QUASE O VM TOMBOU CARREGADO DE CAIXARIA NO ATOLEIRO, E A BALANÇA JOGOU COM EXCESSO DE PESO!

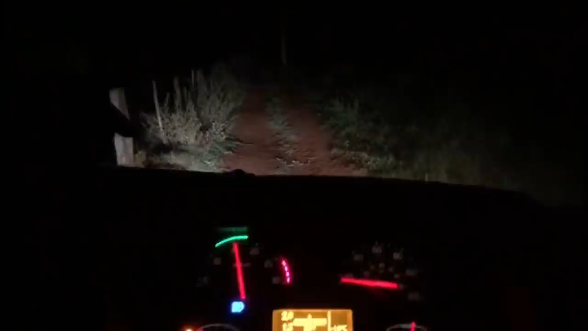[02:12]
Me perdi aqui, o GPS jogou numa rota ali que tava errada. Só fiquei tudo pertinho.
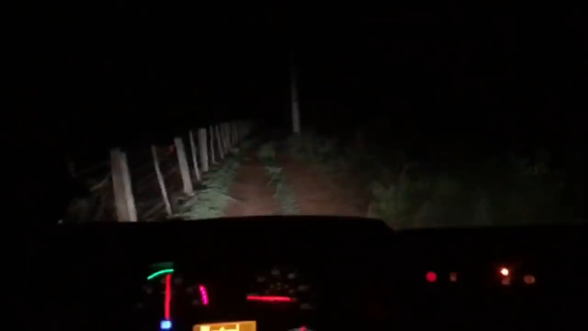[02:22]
Andei uns 5 km ali. Perdido, mas tudo certo. Tudo certo, nada resolvido. Nada em roça, pai.
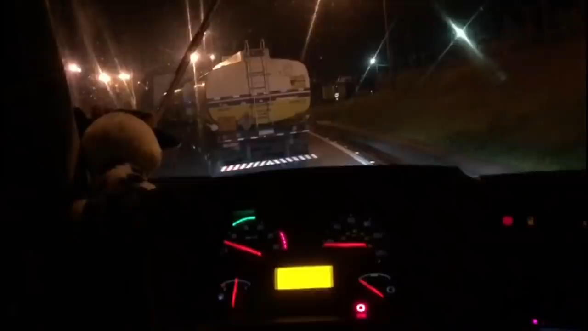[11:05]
Que não era pra carregar excesso, cara. Que bosta.
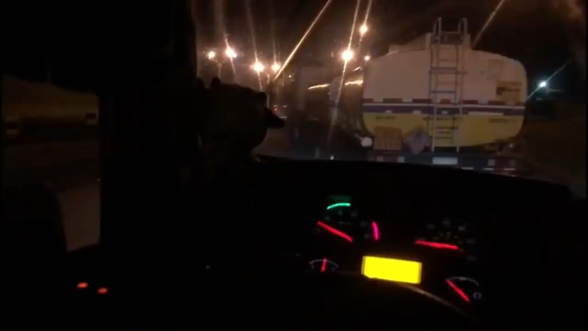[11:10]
Ai, meu Deus. Chegou o cara ali, ó. Bora lá conversar com ele agora.